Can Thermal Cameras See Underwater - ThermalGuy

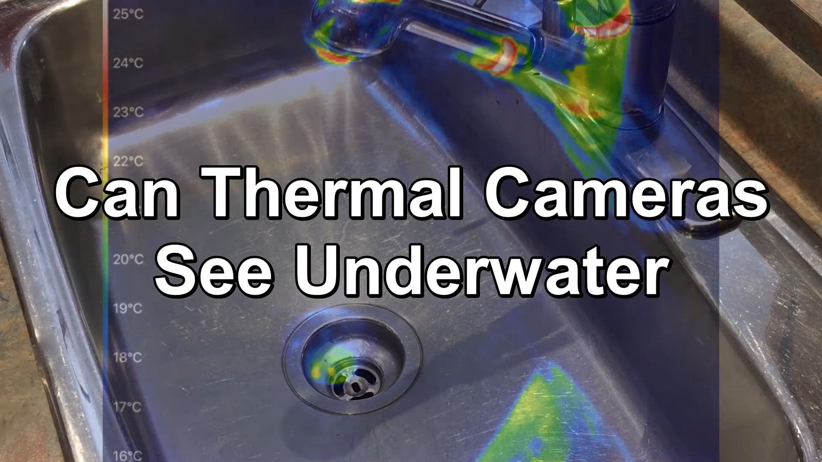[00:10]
As I blend in our thermal layer here, we'll be doing this experiment in our kitchen sink.
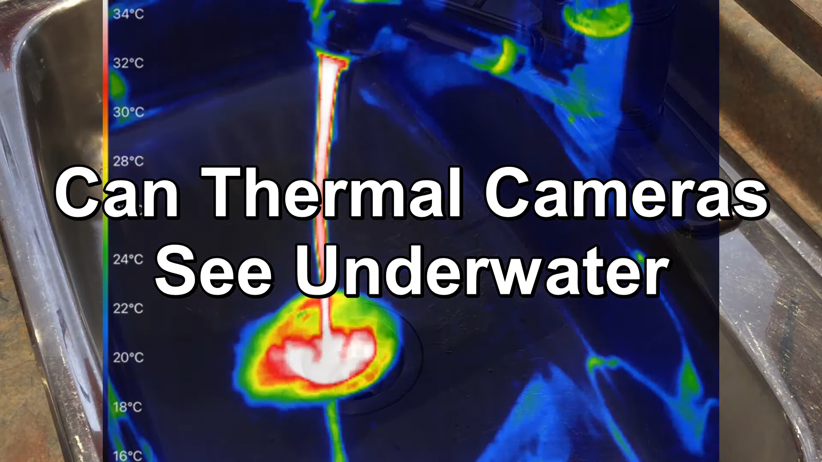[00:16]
On screen: scale top 34°C, scale bottom 16°C
I turned on the hot water and you can see the color of the hot water on the thermal camera, it shows up as a red to white color.
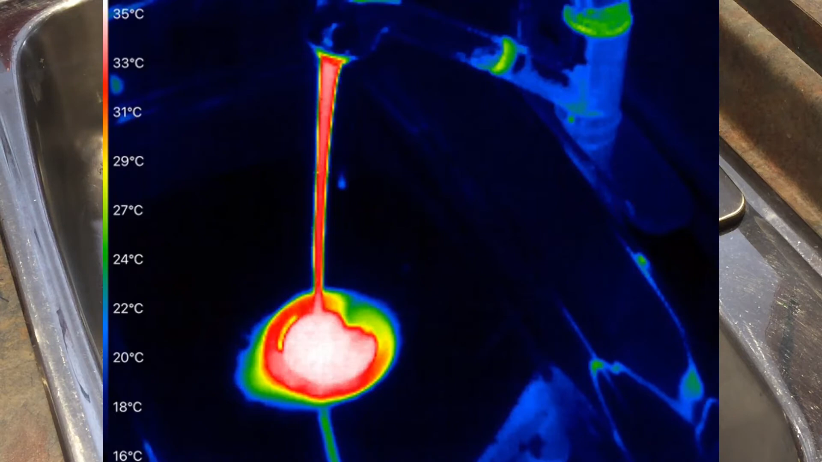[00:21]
On screen: scale top 35°C, scale bottom 16°C
And if you look at the scale on the left hand side it shows you the
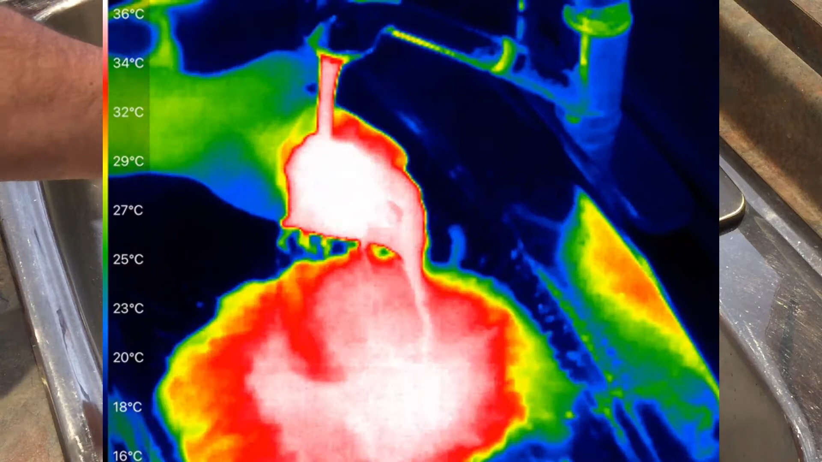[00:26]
On screen: scale top 36°C, scale bottom 16°C
temperature of the water and it goes up to
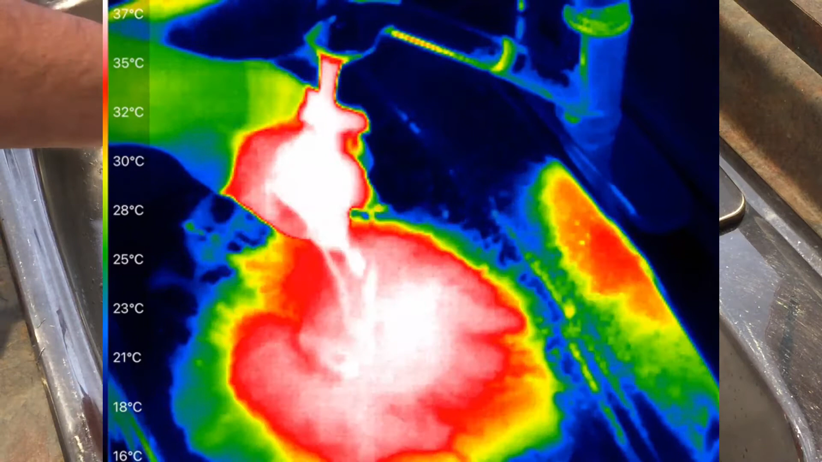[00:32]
On screen: scale top 37°C, scale bottom 16°C
around 47 degrees Celsius or 116 degrees Fahrenheit.
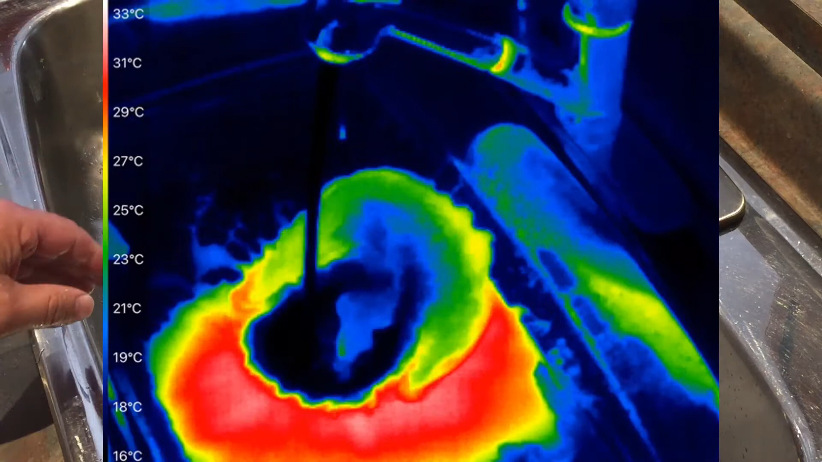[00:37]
On screen: scale top 33°C, scale bottom 16°C
When I turn on the cold water it goes down to about 11 degrees Celsius or 51 degrees Fahrenheit.
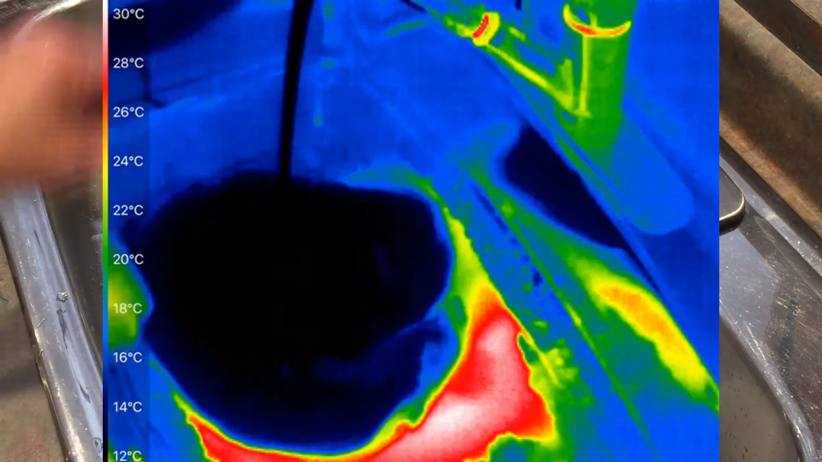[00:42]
On screen: scale top 30°C, scale bottom 12°C
So here I'm just alternating between hot and cold so you can see the different thermal images
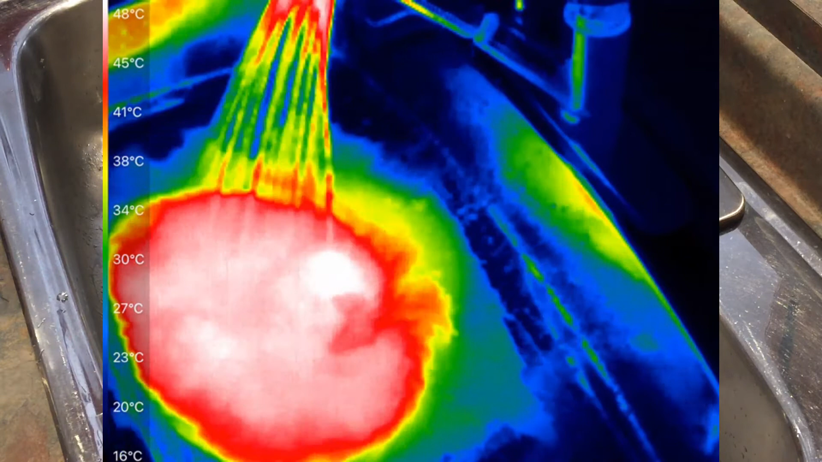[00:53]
On screen: scale top 48°C, scale bottom 16°C
that are created by the different temperatures of the water.
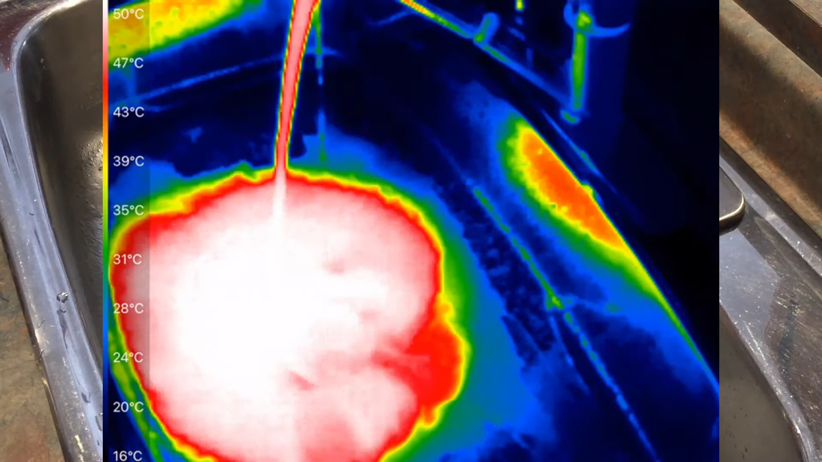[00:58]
On screen: scale top 50°C, scale bottom 16°C
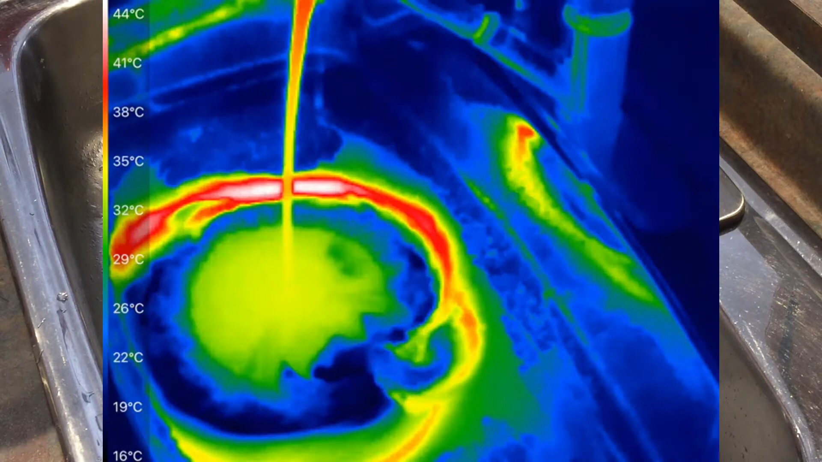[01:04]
On screen: scale top 44°C, scale bottom 16°C
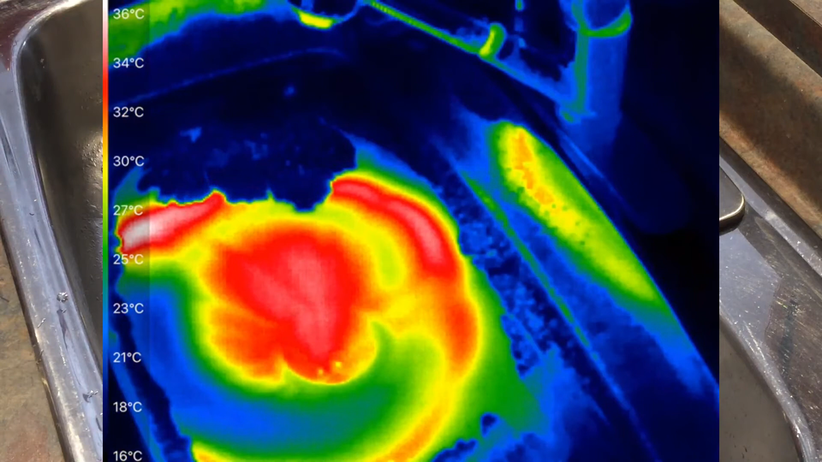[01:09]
Okay first up we're going to be doing the experiment with hot water.
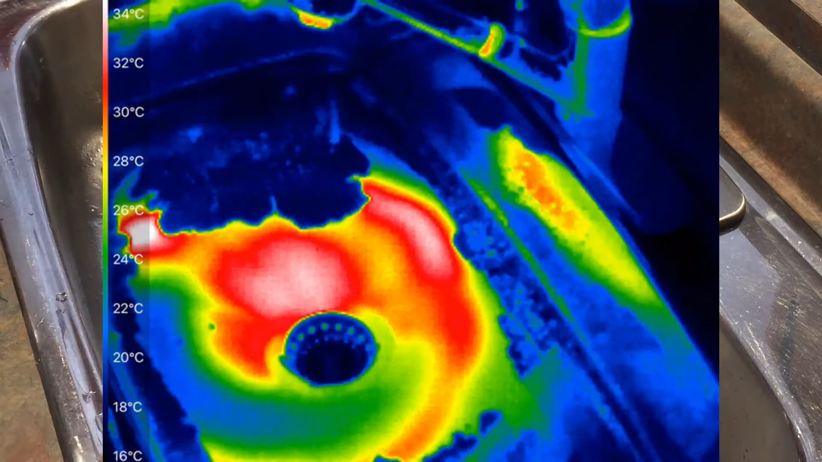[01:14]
Let me put the stopper into the sink and start filling the sink with hot water.
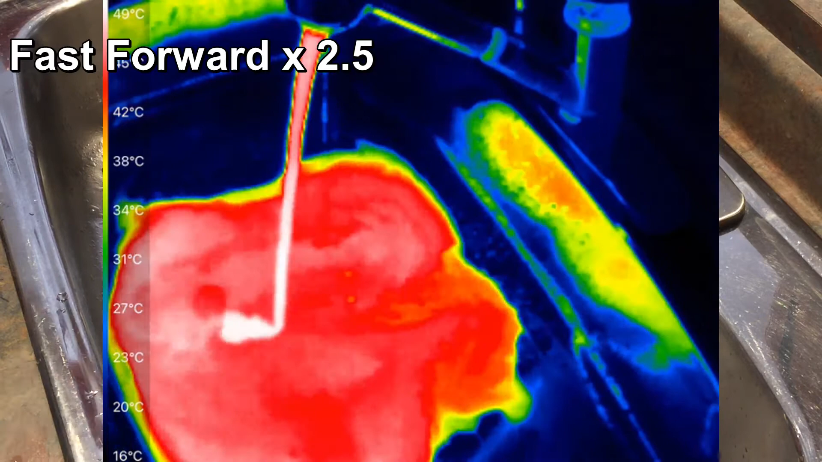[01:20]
On screen: scale top 49°C, scale bottom 16°C
Anyway this is just regular tap water. The temperature is coming in at around 50 degrees Celsius or 120 degrees Fahrenheit
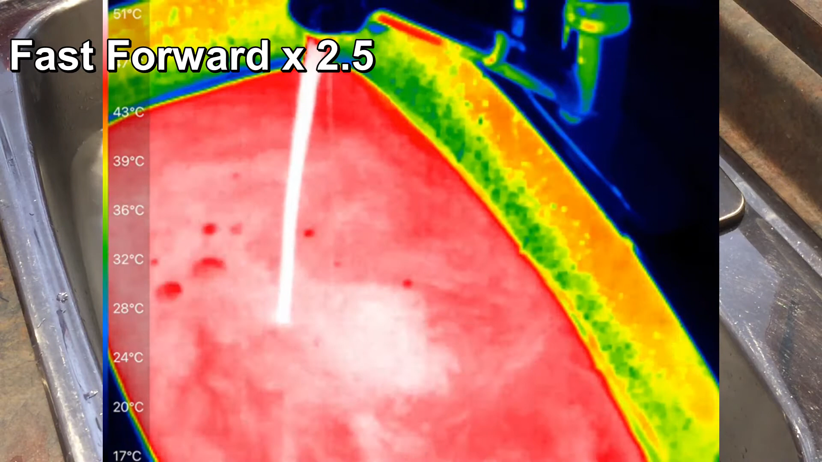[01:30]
On screen: scale top 51°C, scale bottom 17°C
and I'll be putting my hand in it in this water so it's going to be a little bit hot, not scalding, but tap water hot. Okay I'm going to come with my my left hand and put it into the hot water. And if you notice you do not see any signature from my hand underneath the water.
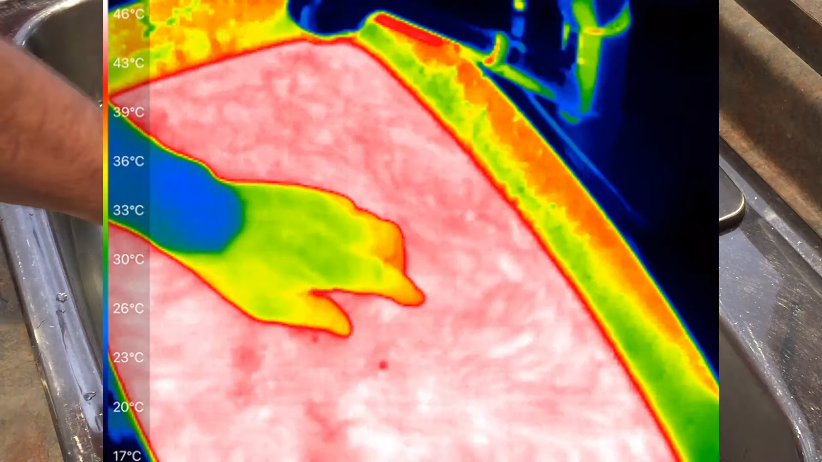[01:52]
On screen: scale top 46°C, scale bottom 17°C
My hand changes temperature a bit when I pull it out but you did not see it. Let's try it again. Since it goes under you do not see my hand under the water. Since I pull it out you still see it and it has a temperature change because it got heated up by the water. So I'm going to come with this one more time put it under and you don't see it when it goes under.
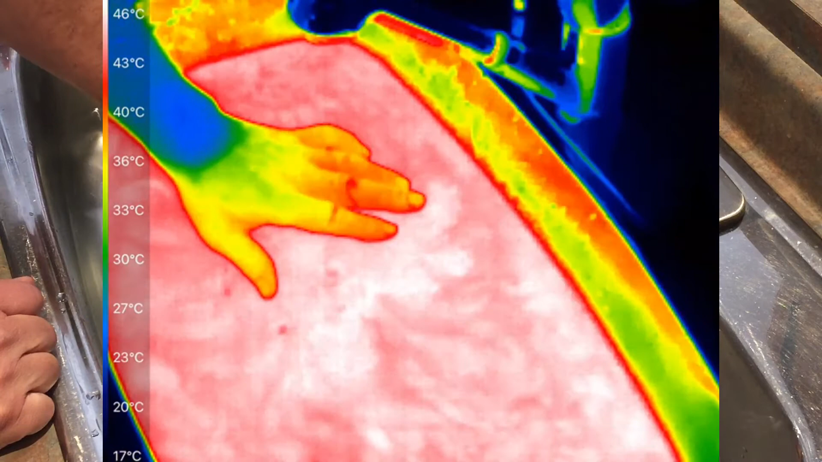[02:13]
On screen: scale top 46°C, scale bottom 17°C
I'm going to cool down my right hand with cold water and
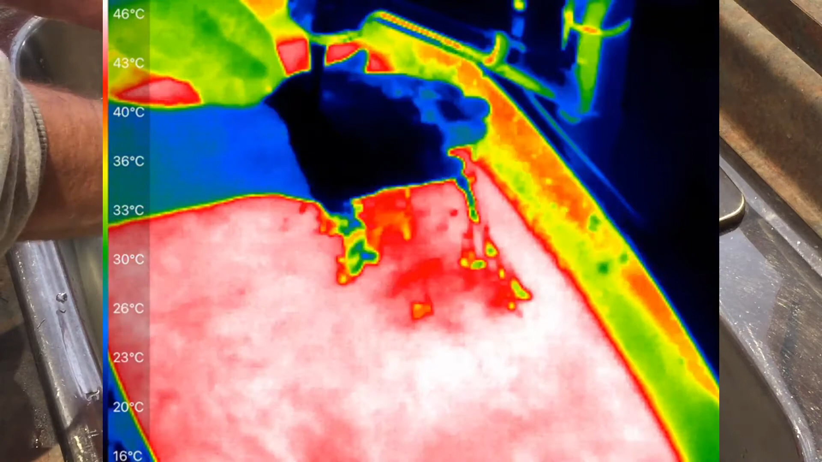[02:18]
On screen: scale top 46°C, scale bottom 16°C
we're going to see if it makes a difference if a temperature of my hand is cooler if I put under the water.
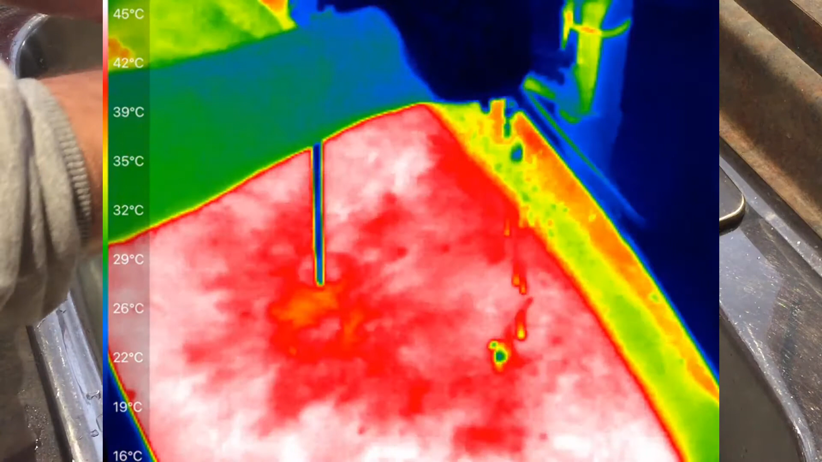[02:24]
On screen: scale top 45°C, scale bottom 16°C
So putting them both under and they both disappear so we cannot see